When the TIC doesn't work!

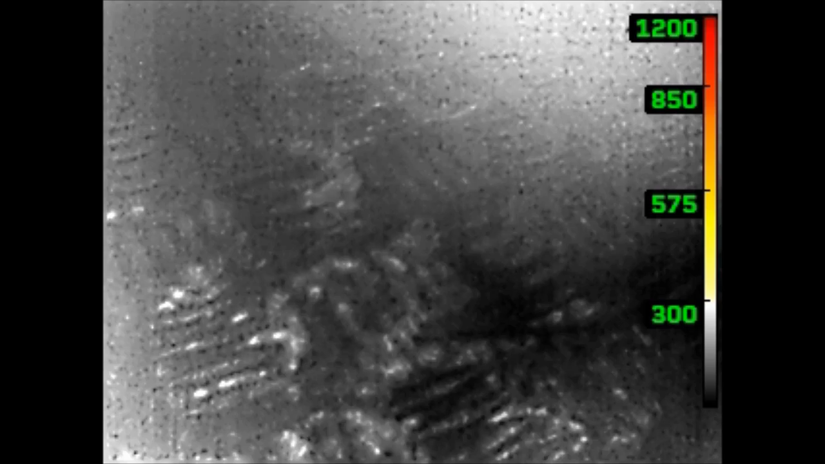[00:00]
When the tick doesn't work. In this scenario we set up a fire on the first floor
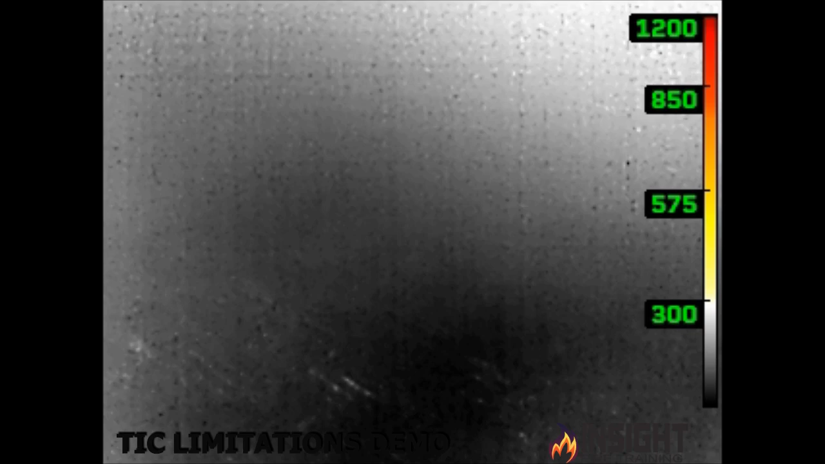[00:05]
and after burning for approximately 45 minutes with the stairwell doors open we took crews to the
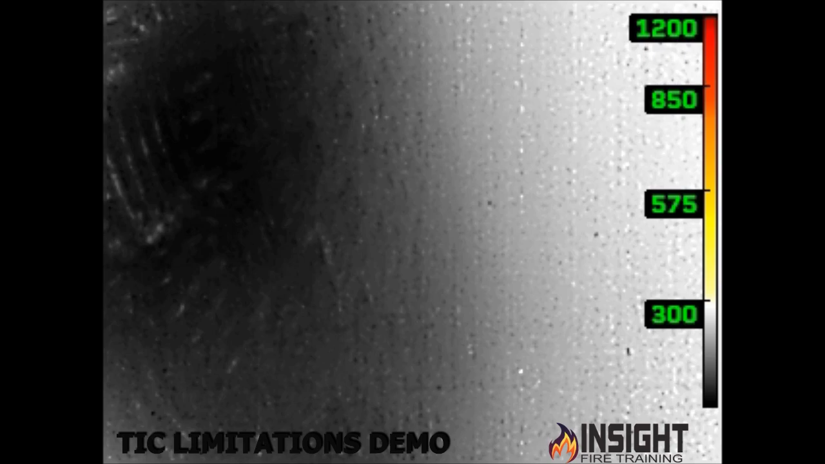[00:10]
third floor and allowed them to conduct a search with the tick.
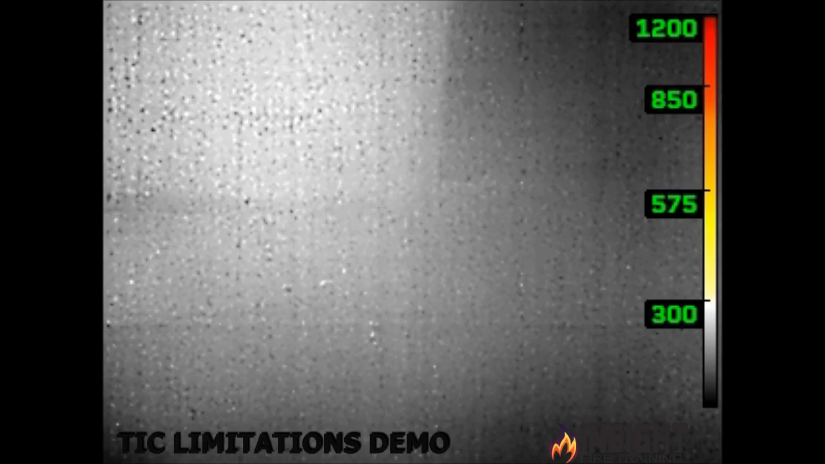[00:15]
All the other operations were conducted with relative ease until they entered this environment. Only until they opened the window after closing the
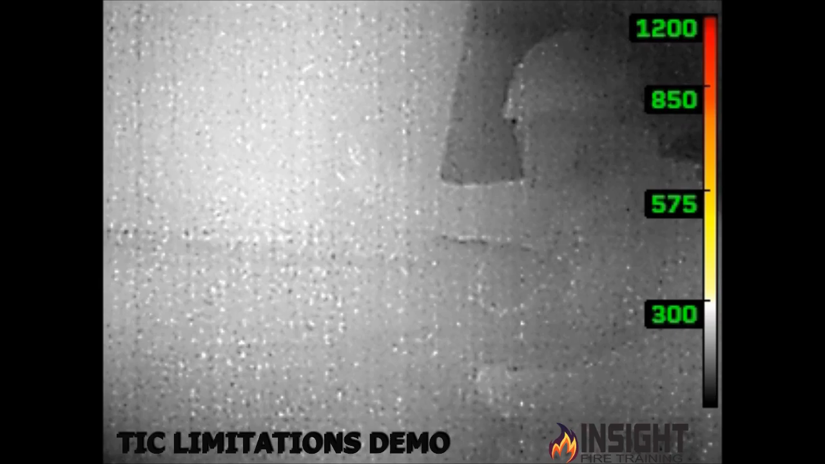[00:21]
door to the room allowing ventilation under safe circumstances where the flow path was not
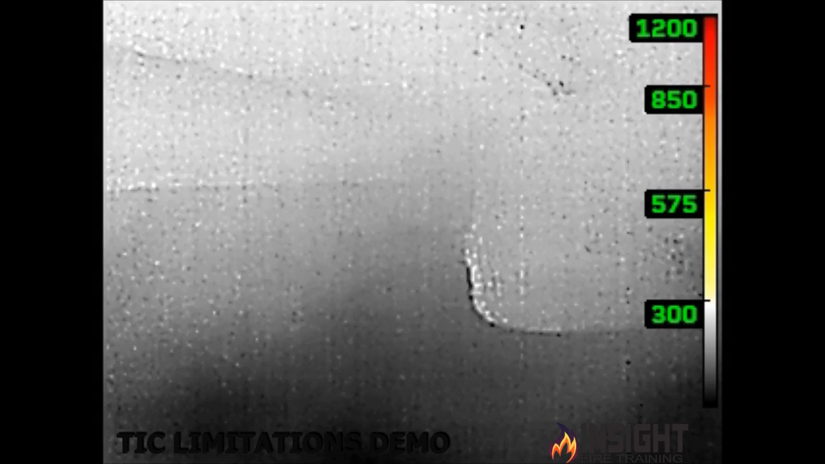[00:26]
coming at them were we able to gain any type of visibility due the high amount of moisture
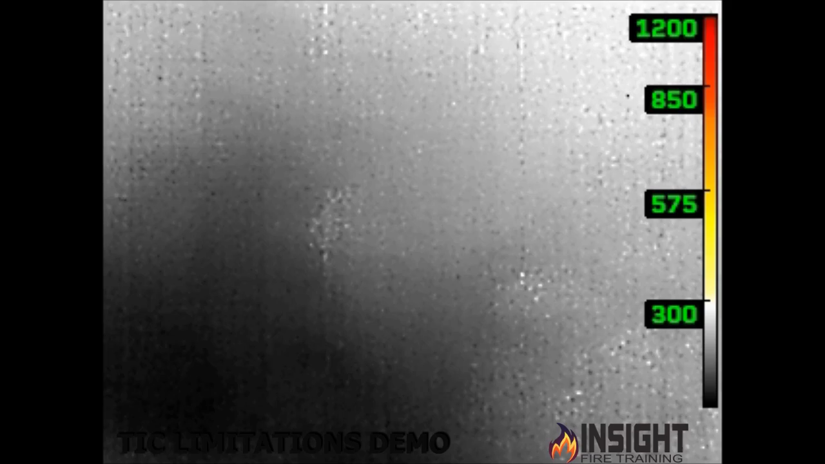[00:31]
and heat that was coming up from the bottom floor as you can see moving past this area where the door is actually closed and it's creeping out from underneath the door.
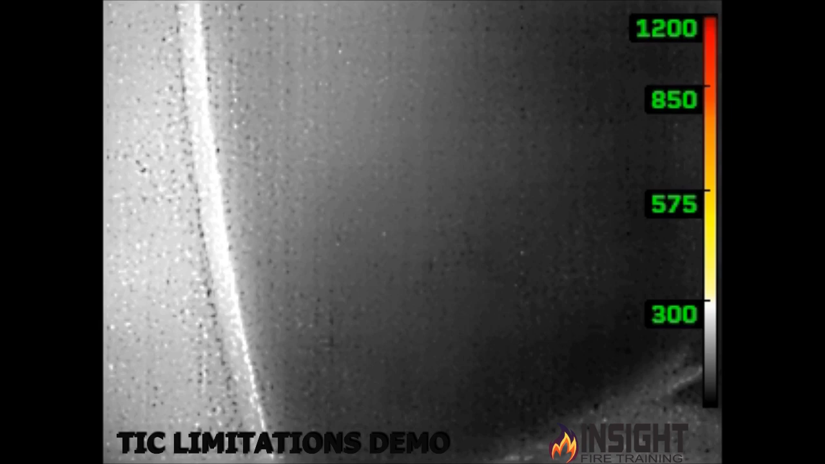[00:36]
You're not able to see. Why is that?
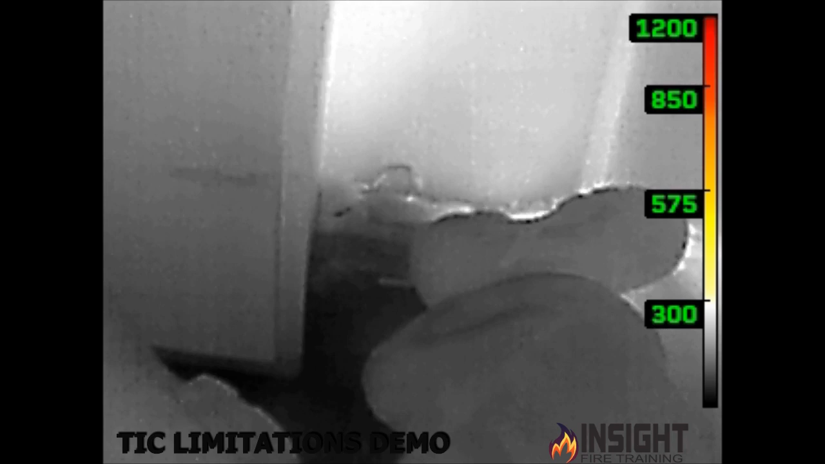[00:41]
Moisture is kryptonite to a thermal imaging camera.
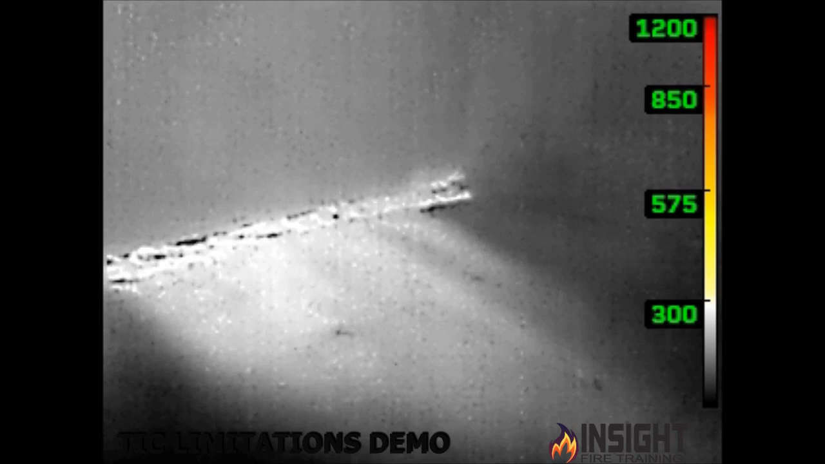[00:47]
Water is actually a solid surface and in many cases the higher the moisture content the more to block the infrared radiation it'll accumulate on the lens.
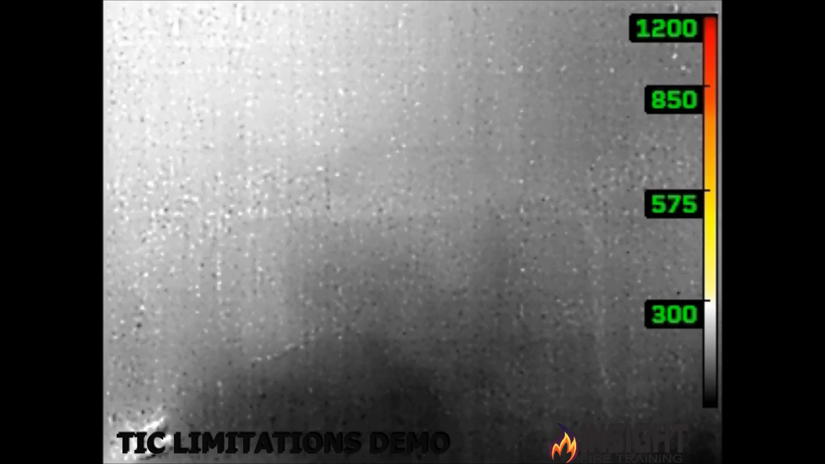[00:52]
Firefighters can't wipe the lens fast enough and then we end up with very degraded image or poor visibility.
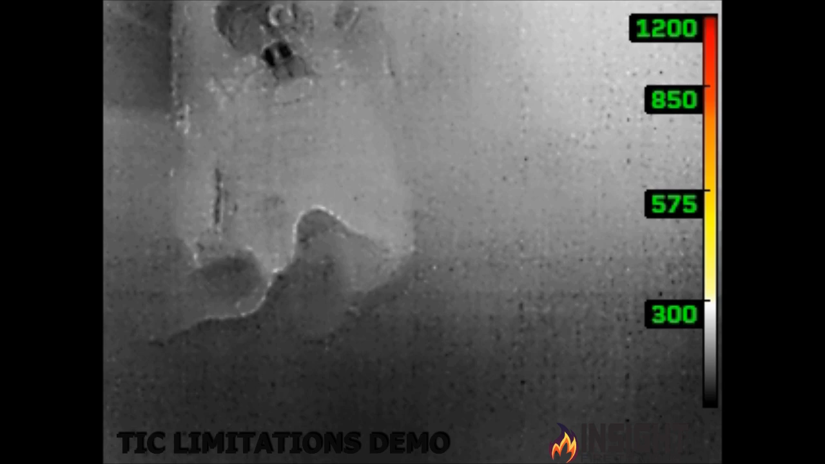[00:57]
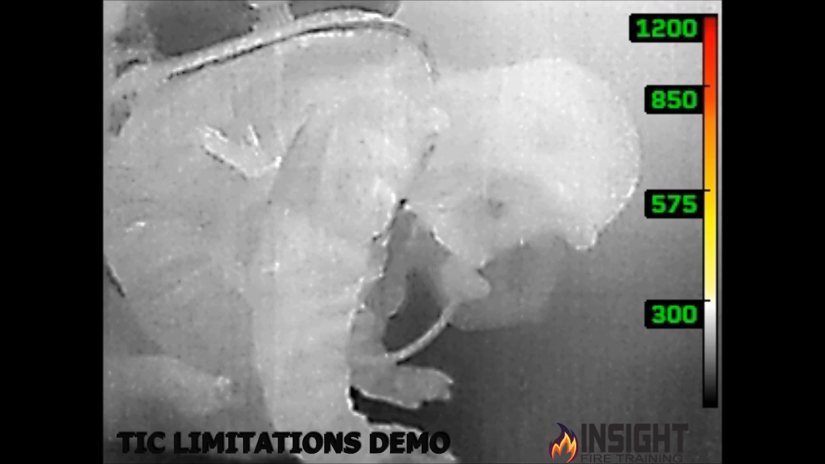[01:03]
Only after opening the window were we able to even make out the outlines of these firefighters in the event in Poland where we show them the good the bad and the ugly of tick use. Make sure you're teaching them the limitations,
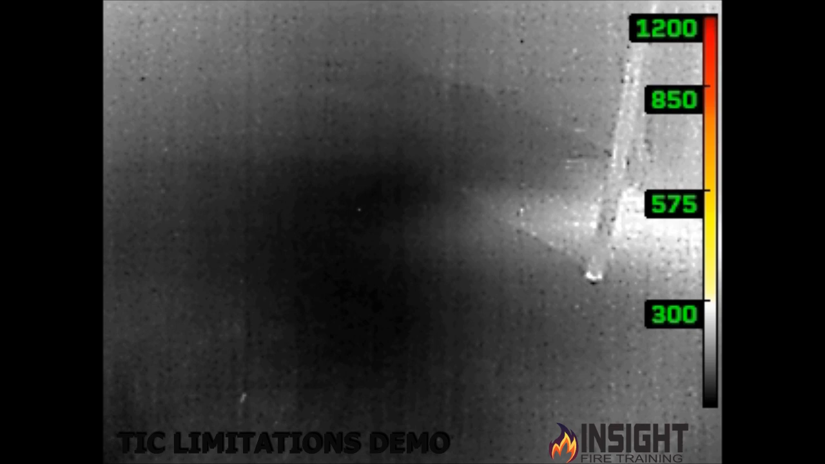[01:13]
contraindications and how to overcome them and not to be over reliant on an electronic device.